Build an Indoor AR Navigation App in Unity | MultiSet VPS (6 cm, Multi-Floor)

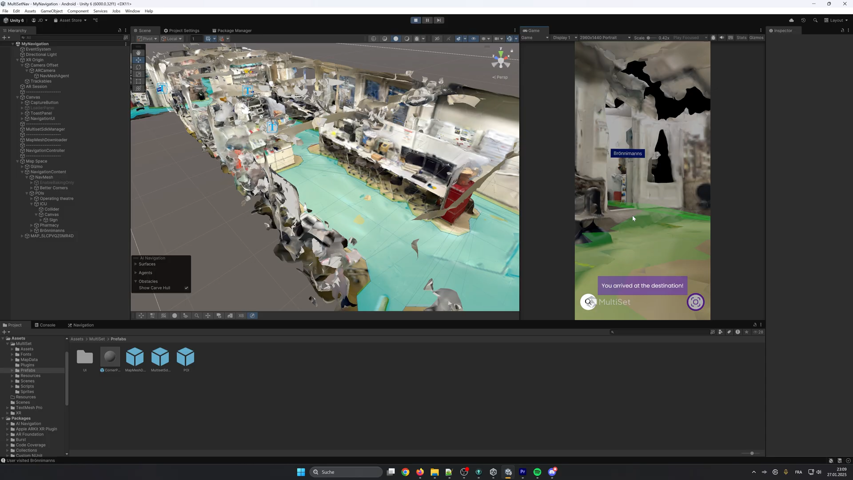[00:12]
hello and welcome to this tutorial about inner navigation and multi-set ai in this video you will learn how to use our navigation sample scene to build your inner navigation app for android and ios using unity and multi-set ai
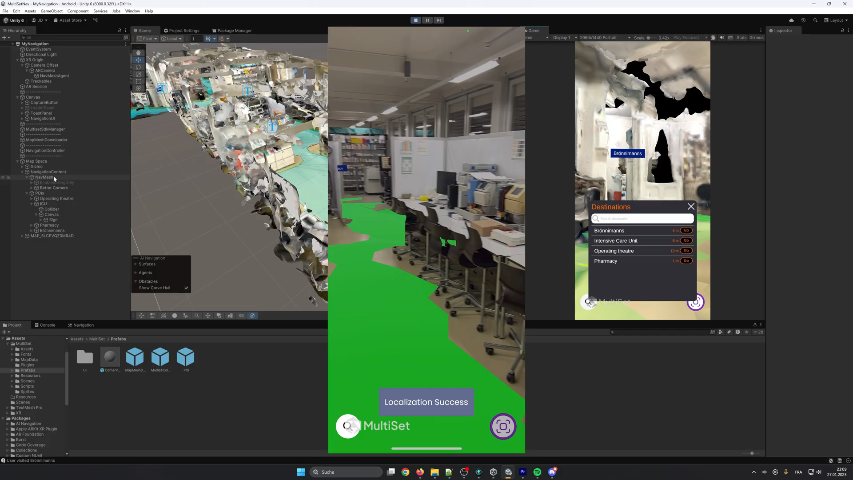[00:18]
this navigation sample includes pathfinding with unity's navmesh system sample map the navigation ui points of interest prefabs and a list to select destination
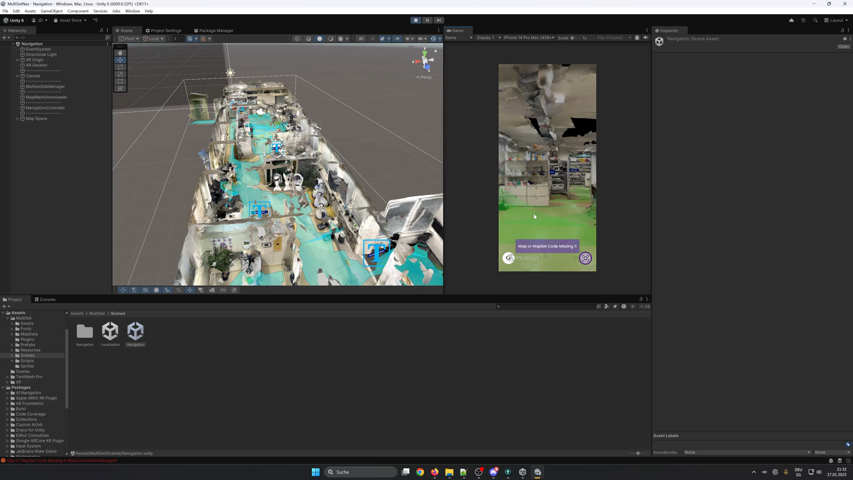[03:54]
mode you don't have to worry about this error message that is because we didn't set a map
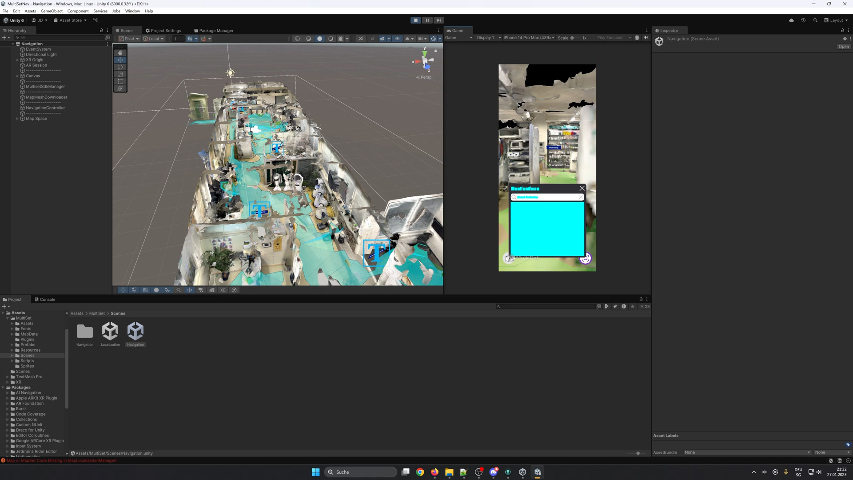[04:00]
code that we'll do later in the simulator mode you can walk